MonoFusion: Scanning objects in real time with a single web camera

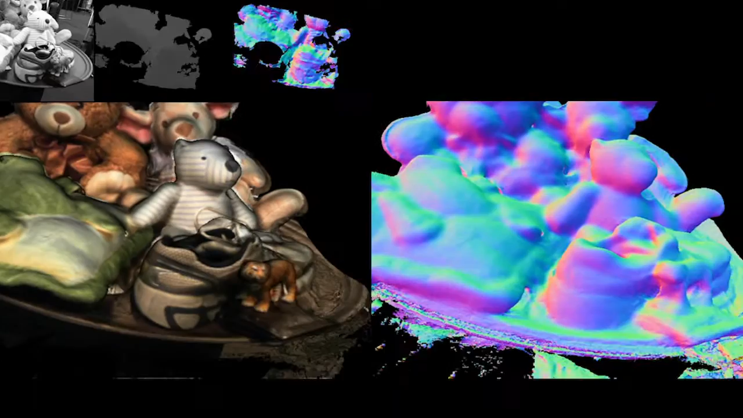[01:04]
And every depth map is integrated into a 3D model, so this means that every depth map actually improves the 3D model over time. So what we see here is on the top left, the live video feed from Christophe's web camera.
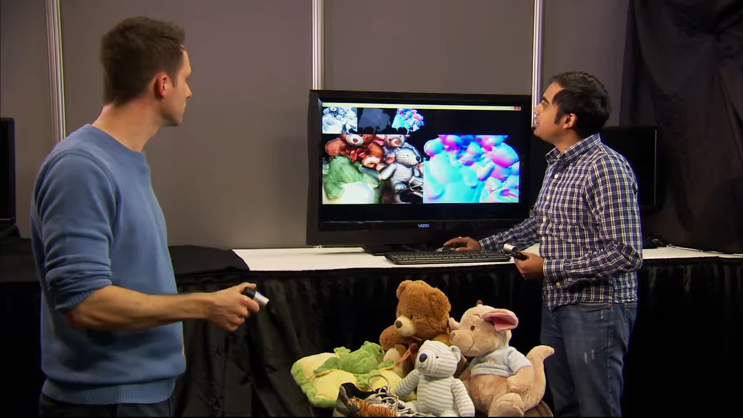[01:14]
And even though there's no Kinect camera in this room, we're getting a dense depth map every frame.
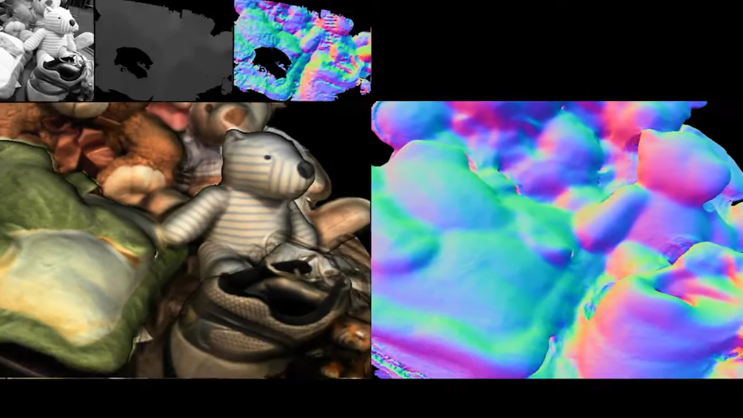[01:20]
And on top of it, by utilizing the camera pose information and this depth map, we get a very detailed 3D reconstruction that you're seeing in this viewport.
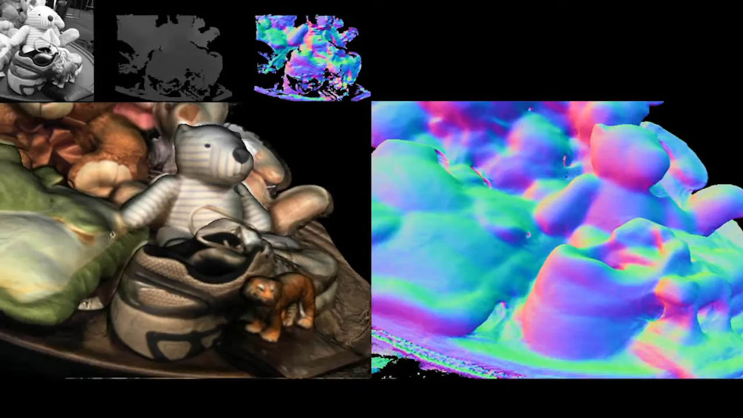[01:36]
For instance, you can see the tiger being richly reconstructed against the shoe.
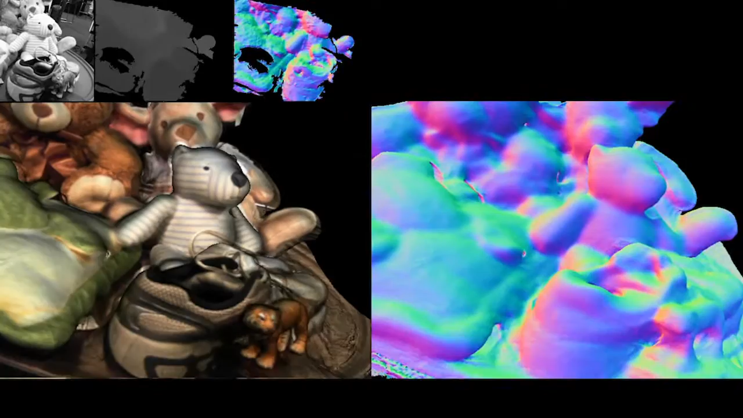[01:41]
And because it's a color web camera, we can easily overlay the color information on top of the 3D surface information, to get a visually pleasing and very rich 3D data.